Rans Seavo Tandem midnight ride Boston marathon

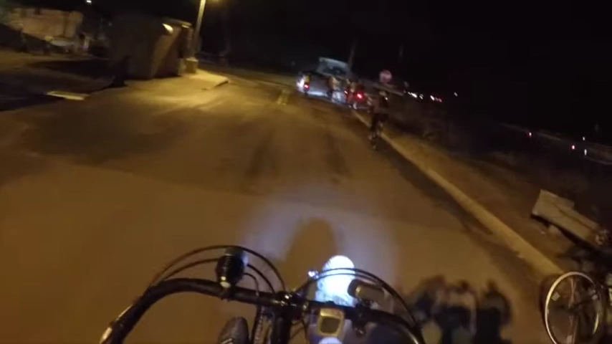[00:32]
Ready to stop? Ready to stop? Okay. That's the start
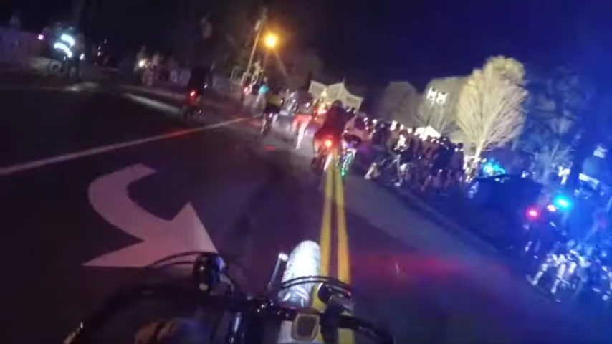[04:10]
okay? Yeah, you can take your foot off. Ready? Okay. Let's stop, shall we?
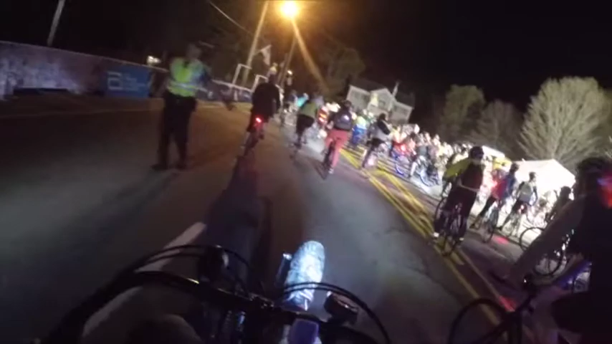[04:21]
Right, please. If I don't have to stop, I don't want to stop. Okay, don't have to. This is the start of the race right here.
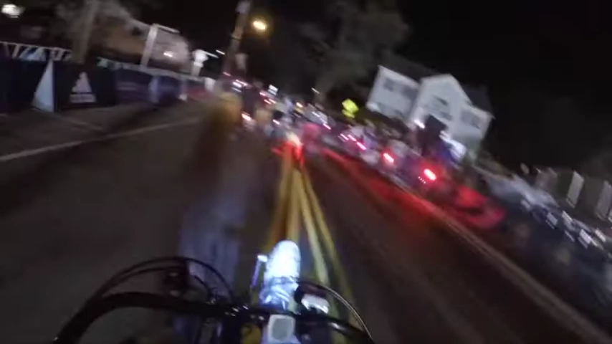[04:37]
Oh, okay. We found out. Woo!
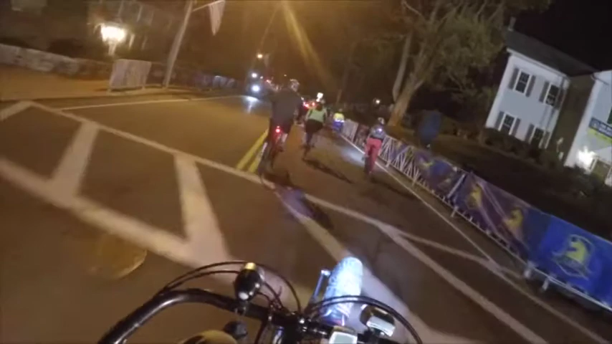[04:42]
Look it up. On your left. Thank you. See, these are all the barricades at the beginning.
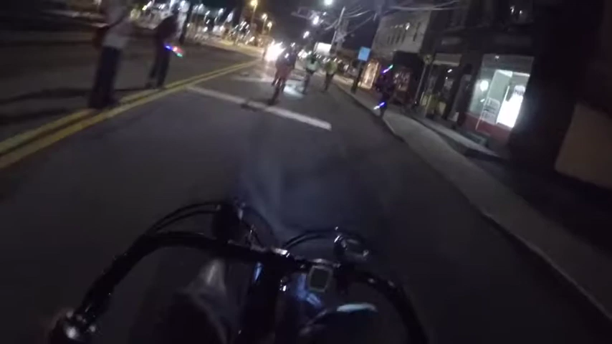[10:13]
Tracks. We gotta go because it's gonna be a big bump, okay? Okay. And we gotta go this way. Okay. That's right. Good job. Okay, now we start running. Now we have a red light. What happened? Really?